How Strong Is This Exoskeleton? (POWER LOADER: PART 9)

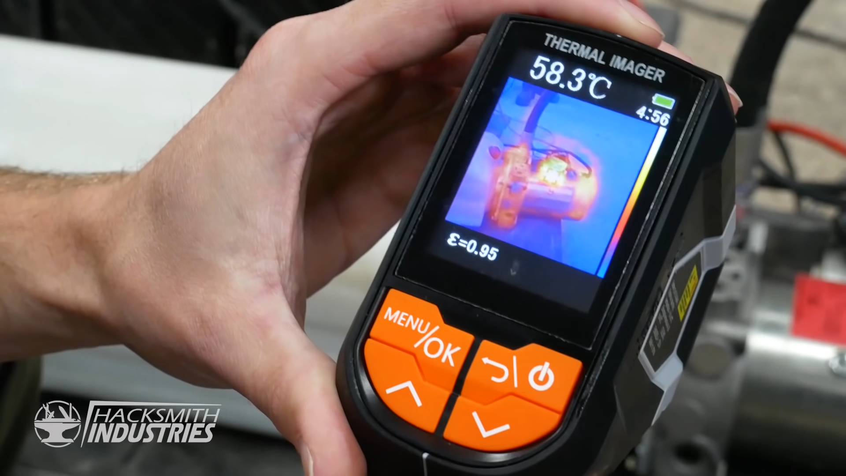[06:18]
On screen: spot 58.3°C
You can see right here on the motor is the hottest point, which all things considered isn't terrible for an electric motor.